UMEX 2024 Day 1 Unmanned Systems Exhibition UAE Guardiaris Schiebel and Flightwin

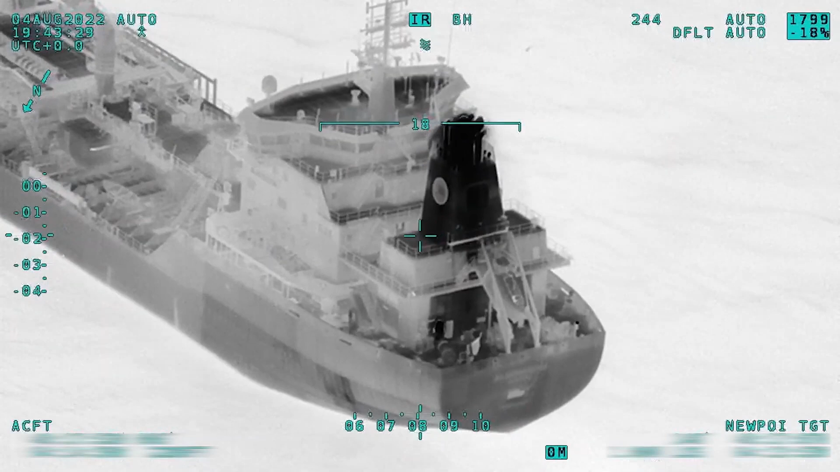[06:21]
which means we can get a large camera, which means we can get very good resolution.